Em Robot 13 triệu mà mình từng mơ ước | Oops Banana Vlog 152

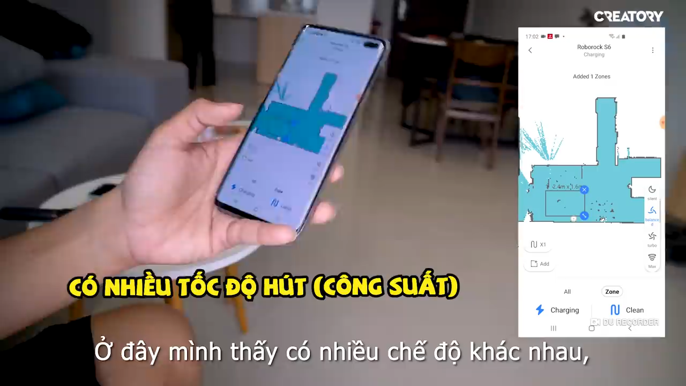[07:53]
30 phút cho qua Bây giờ mình sẽ chỉnh cho nó lâu nha Ở đây thì mình thấy là có nhiều chế độ khác nhau Bây giờ mình sẽ chỉnh thử coi quét tốc độ mà cao nó sẽ như thế nào Hồi nãy lúc mà mình quét á,
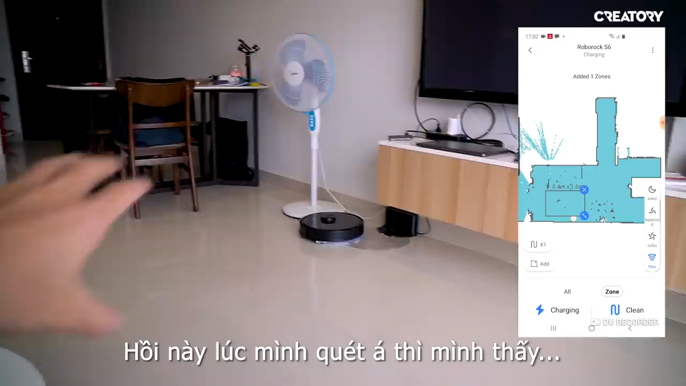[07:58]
mình thấy là tiếng kêu của nó nó còn nhỏ nha Nhưng mà chỉnh qua chế độ Max thì mình thấy là tiếng của nó lớn hơn Lớn gần giống như là tiếng ồn của con robot Zen 2 vậy Đây,
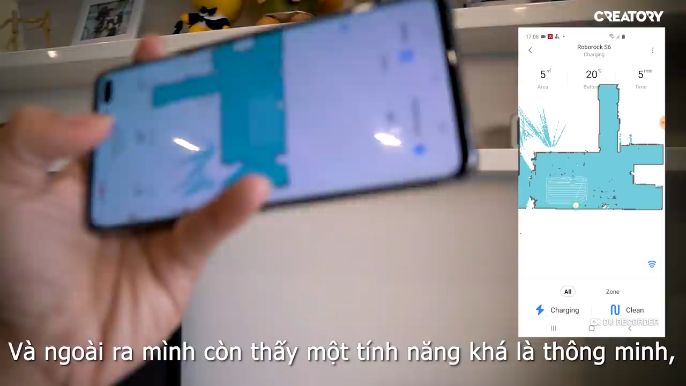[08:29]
ngoài ra thì mình thấy là có một tính năng rất là thông minh đó là định dạng bản đồ
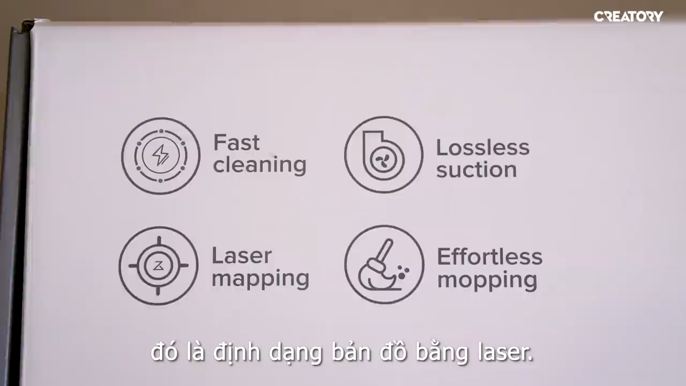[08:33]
bằng laser Tức là laser mapping đó mọi người Ở ngoài hành lang này nè,
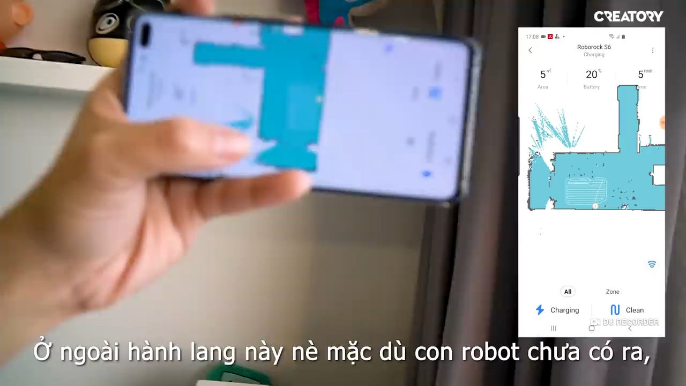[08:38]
mặc dù là con robot nó chưa có ga Nhưng mà nó vẫn có thể định vị được là ở ngoài đây có một cái hành lang Các bạn ơi,